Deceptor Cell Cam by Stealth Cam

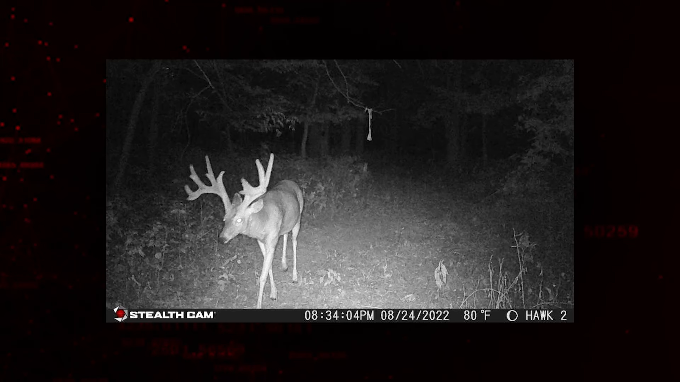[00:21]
While quick trigger speeds mean the camera can react to sudden opportunities.